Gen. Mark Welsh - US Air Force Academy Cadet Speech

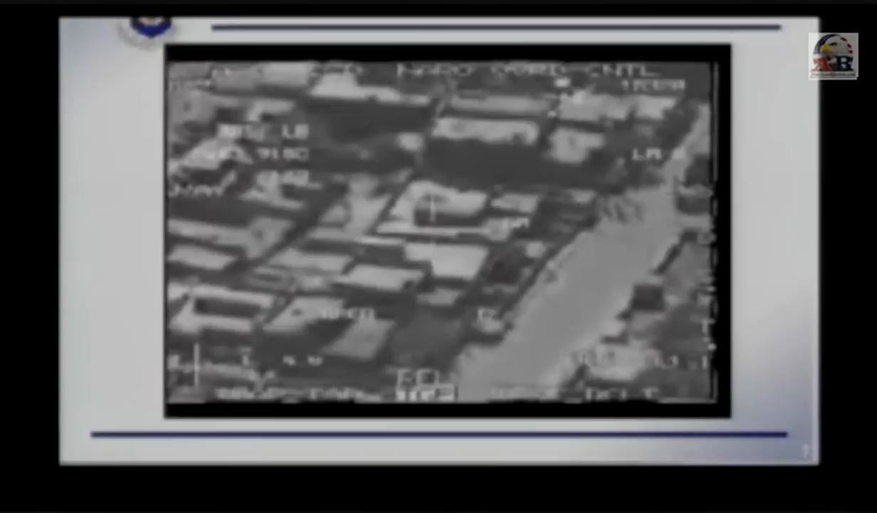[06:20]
See the people coming out of the down the road? Take those out. Take them out. Now, I don't know those people. They're bad guys. The guy on the ground knows that. They're also brothers and fathers and husbands and sons, next door neighbors, friends and family members.
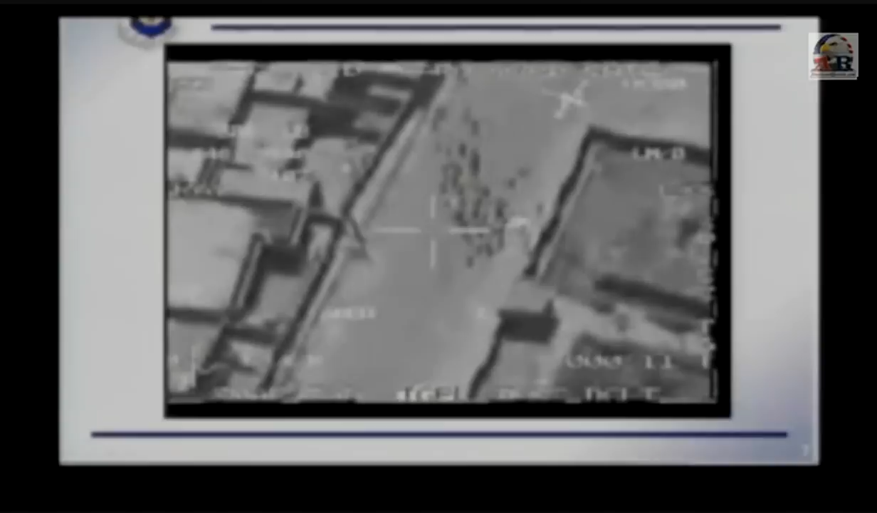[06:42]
10 seconds. Only other thing I know about them is that they have about 8 seconds to live. Impact.